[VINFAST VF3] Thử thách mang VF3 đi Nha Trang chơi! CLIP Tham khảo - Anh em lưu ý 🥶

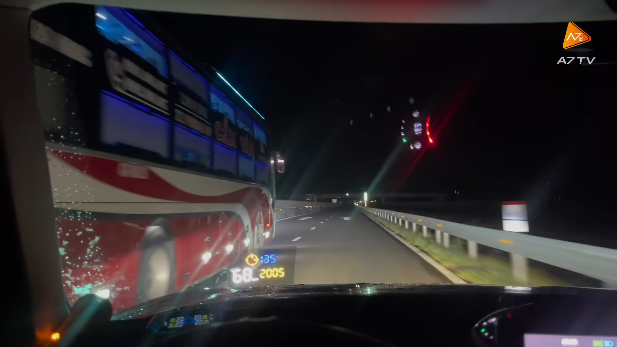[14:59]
Đi theo mình nhé Đấy là mình đi để mình test cho anh em thôi Thế còn là anh em mà mới chơi xe điện là vất vả đấy Thế anh em xem này Bây giờ còn có 40% pin, 39% pin Mà có đường cần phải đi tần 99k nữa cơ Anh em nghĩ đi được không Mình thì mình tin là đi được Và mình sẽ cố gắng đi được anh em nhé Anh em ơi Mình đến được nút giao Vĩnh Hảo Thán thiết rồi Bây giờ mình sẽ thay đổi lộ trình Lộ trình lúc đầu là mình sẽ đi thẳng một mạch Vĩnh Hồng Cam Ranh Bằng cái đường cao tốc này Nhưng mà do là cái
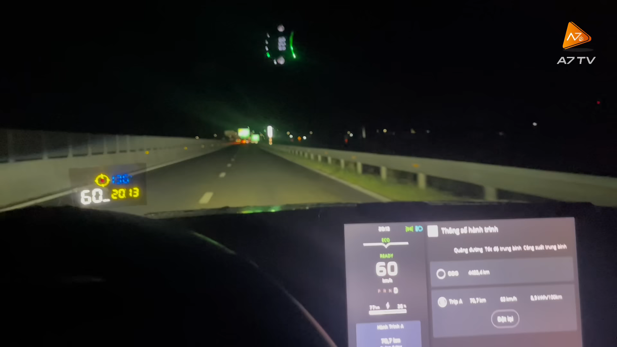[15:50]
Tại nút giao Vĩnh Hảo này Anh em nhé Và sẽ cố gắng vẫn hoàn thành cái chuyến đi này Với đúng thời gian cho phép Với đúng thời gian mà đã được căn từ ban đầu Bây giờ là 8h15 Là mình đã đến được Vĩnh Hảo anh em nhé Đây Vĩnh Hồ Tý Phong có lộ 1A Và em sẽ ao ở nút giao này Thay đổi nội trình mà thế Nhưng mà vui không sao cả Mình di cơ ứng viên nhé
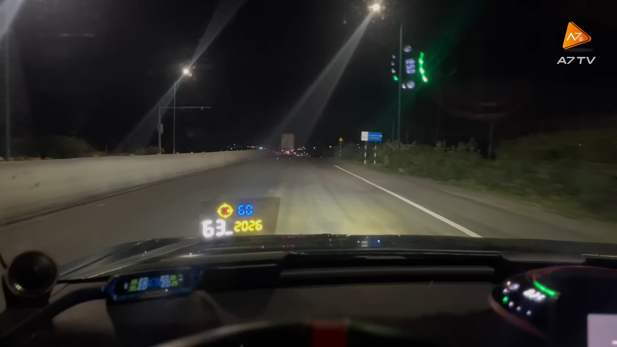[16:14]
Đó Cái HOD vừa nhắc là vẫn có tốc độ Đường này được đi 60 anh em ạ Thì chia sẻ anh em Cái HOD này thì ra mình cũng là trải nghiệm Bản hệ bản update mới nhất Đã trải nghiệm Hôm nay mình thấy là Rất là bất ngờ Khi trên cao tốc Giờ dây Phan Thiết Hay Phan Thiết Vĩnh Hảo Nó báo tốc độ chuẩn kinh khủng luôn Còn trên quốc lộ 1A Thì không nói Hiện trên là báo chuẩn rồi Và hiện tại ngày hôm nay mình đi Mình không dùng Việt Map Line luôn Tất cả phụ thuật vào con HOD này hết anh em ạ Hay phết
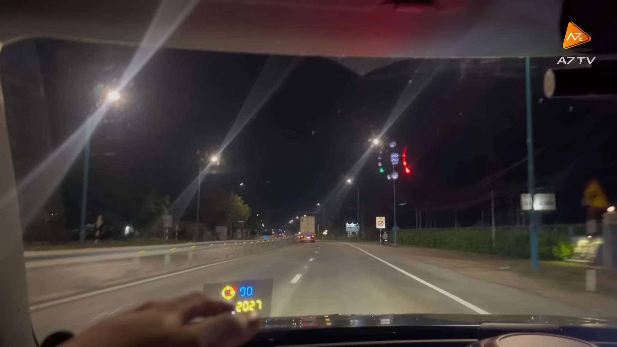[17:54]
Ông báo hết biển 60 này Mình nghĩ là cái điểm sạc gần nhất Là Xe của mình sẽ chỉ còn 36 độ Thôi Hy vọng như vậy Phía trước thì có trạm cánh xã giao thông Mình sẽ vẫn giữ cảnh cảnh quay này Xem trạm cánh xã giao thông họ bắt cái gì Ở đây Ở đây là hình như là sắp đến Ở Cà Ná Anh em nhé Đây biển Cà Ná Ở đây là sạc có cái nhà Cái nhà máy nhiệt điện Bình Thuận
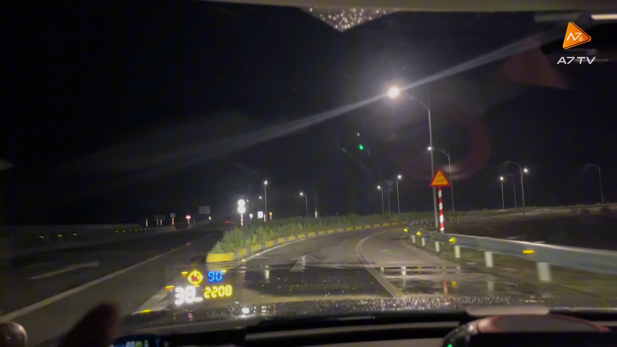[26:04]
Ok Vào nút dao này là mình sẽ lên cao tốc Và mình sẽ xuống nút dao suối dầu anh em nhé Xuống nút dao suối dầu là coi như là đến hẹn trang rồi Từ đấy về nhà em còn 10k nữa thôi Đây là đường dẫn vào nút dao Cam Lâm Vĩnh Hảo Ok anh em Xin chào anh em ơi